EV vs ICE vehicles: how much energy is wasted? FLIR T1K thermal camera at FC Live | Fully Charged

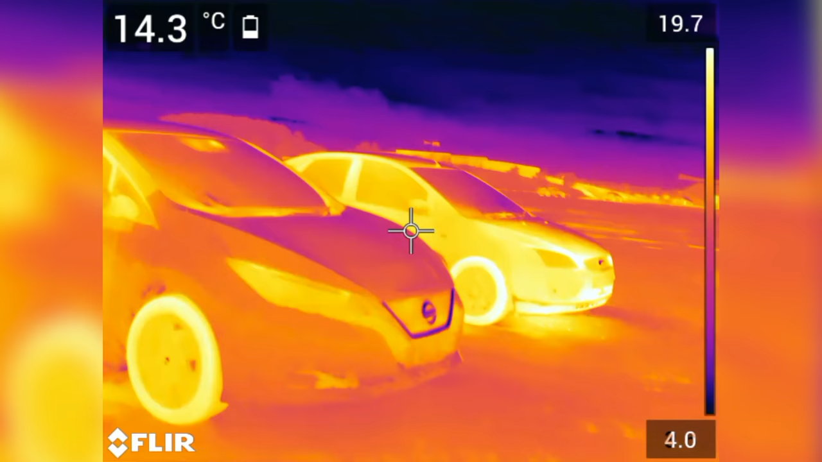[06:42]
On screen: spot 14.3°C
But the difference is astonishing. On the diesel engine, it looks as though under the hood there's just something like liquid lava that is,
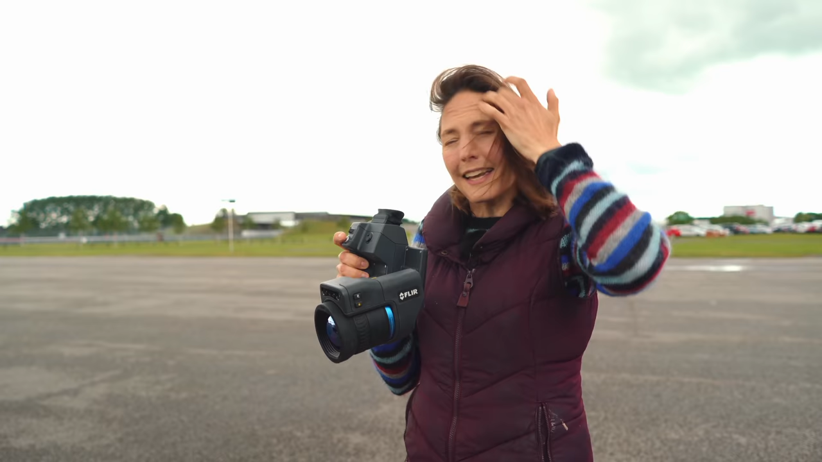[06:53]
you can see the heat leaking out of all the gaps around the hood. And the front wheels are nice and bright, and the radiator is radiating heat. And it is astonishing because the electric vehicle is almost fading into the background. It's exactly the same temperature as its surroundings.
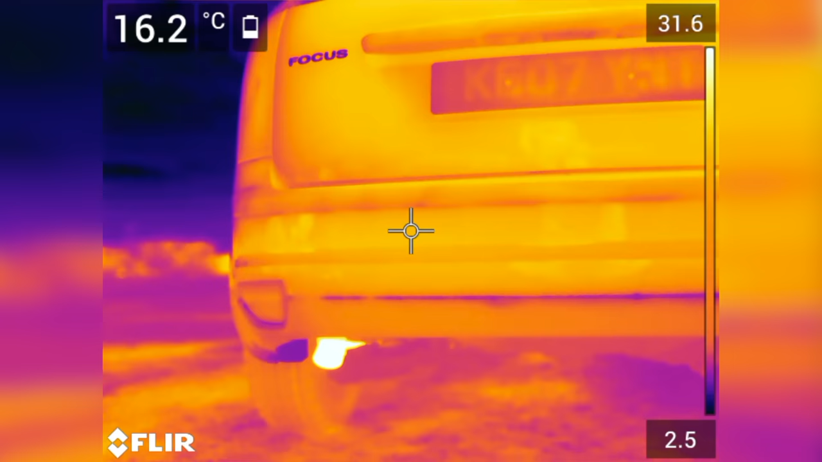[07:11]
On screen: spot 16.2°C
The exhaust pipe is just lit up. It's like a light bulb in the infrared, that thing.
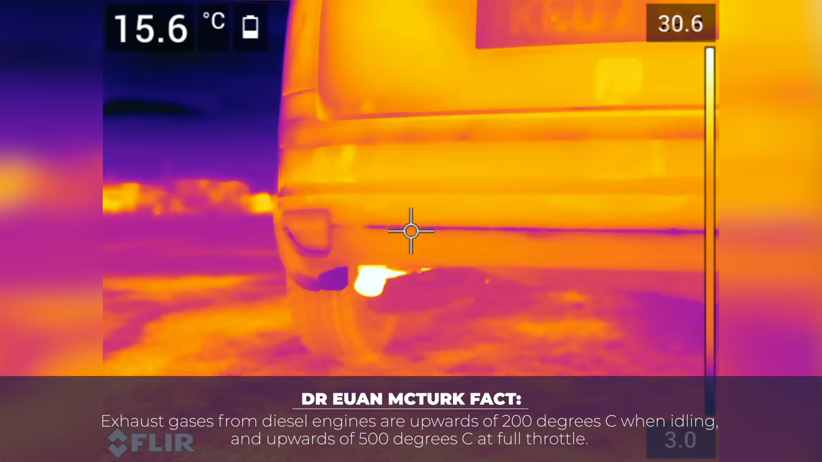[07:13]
On screen: spot 15.6°C
You can see that is where the heat is coming off this car. And of course, our friend over here hasn't got an exhaust pipe.
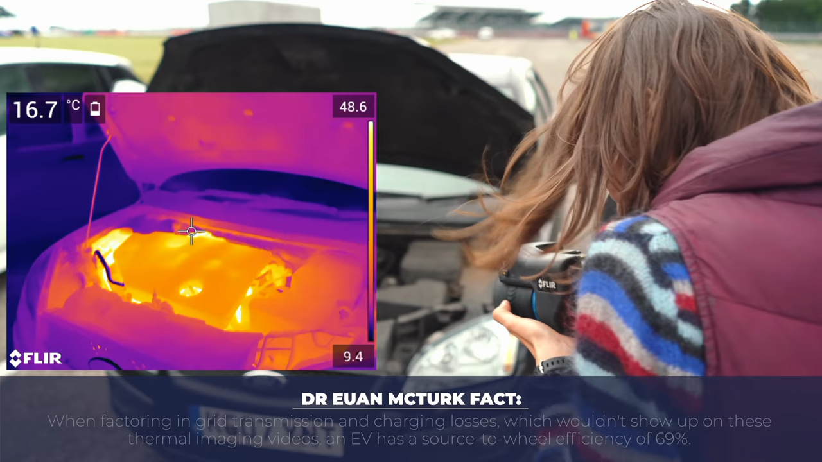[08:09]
On screen: spot 16.7°C
30, 36 degrees. Something down there is 50 degrees down the back.
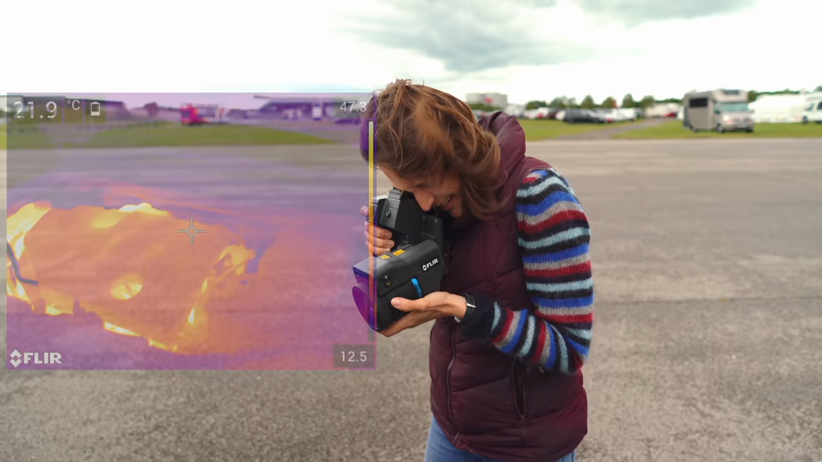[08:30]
On screen: spot 21.9°C
But under this, they're all completely different colours.
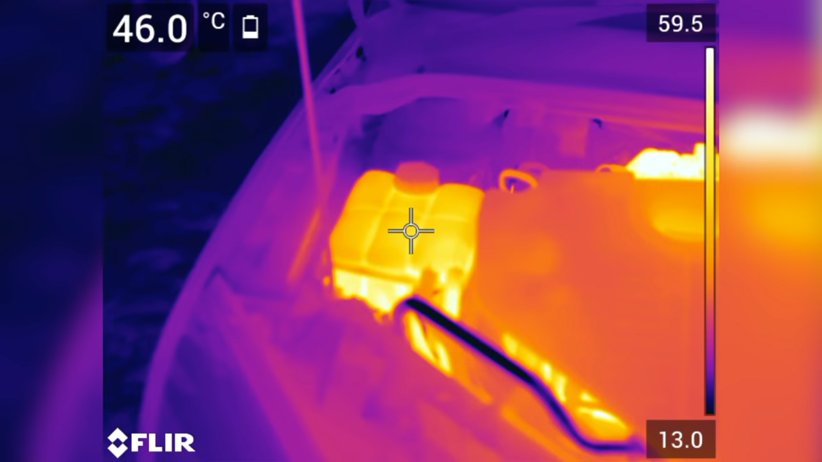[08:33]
On screen: spot 46.0°C
So the thing that is really shining out here is down there, and that's the coolant. As you would expect, it's been warming up on its way around.
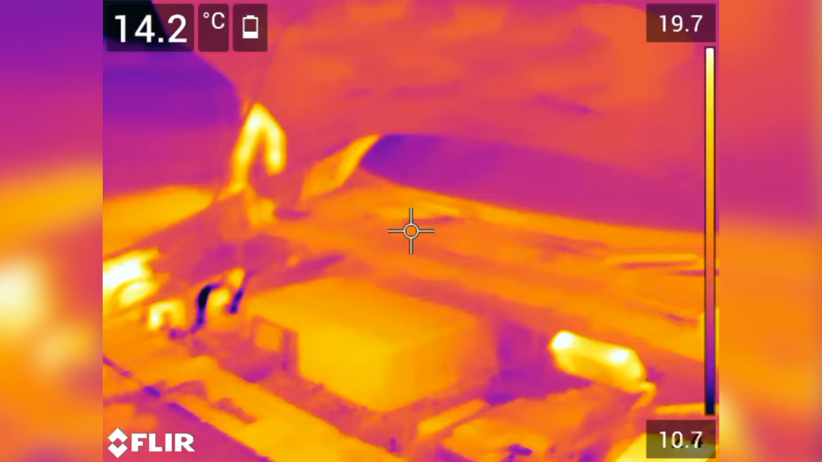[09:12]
On screen: spot 14.2°C
So basically the only thing here that is
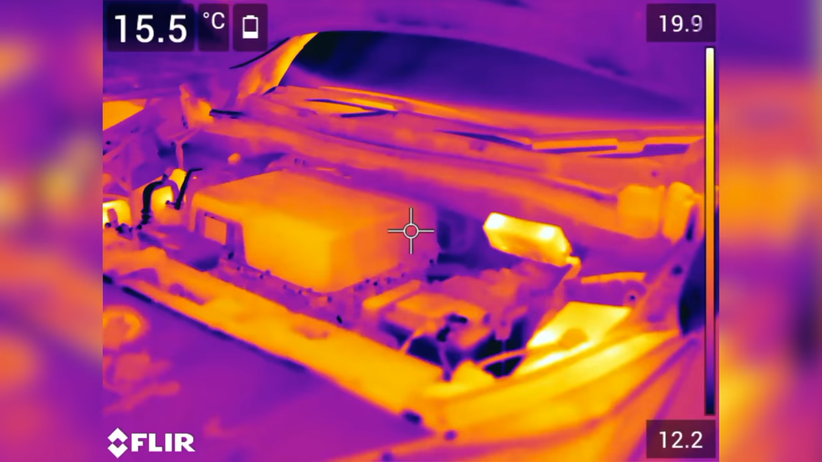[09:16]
On screen: spot 15.5°C
at all warm is that small box there. So the difference is just amazing.
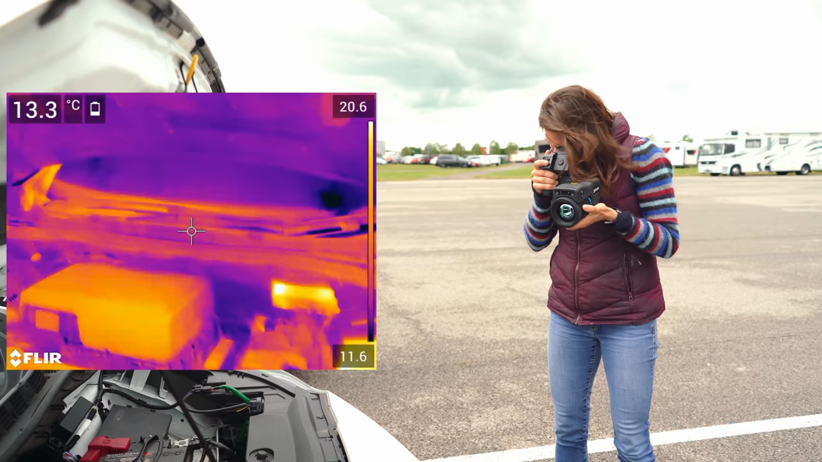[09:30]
On screen: spot 13.3°C
And it's exactly the same temperature as the surroundings.
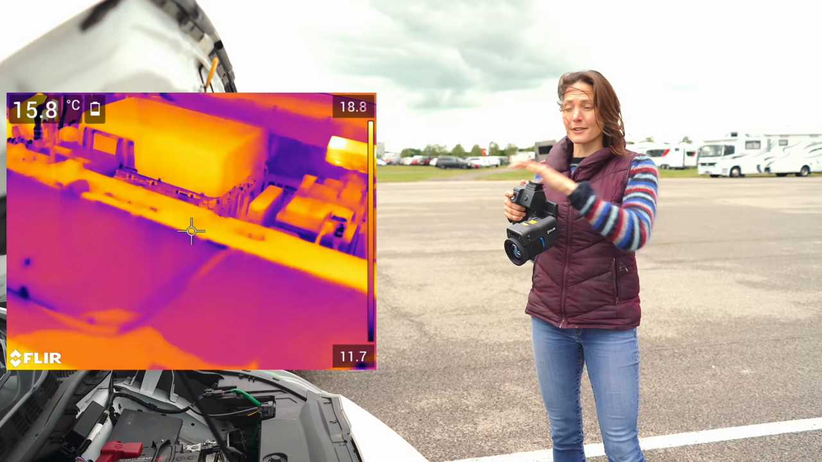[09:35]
On screen: spot 15.8°C
So there's no heat being wasted here, or very, very little. I knew there would be a big difference, but I didn't think it would be this dramatic.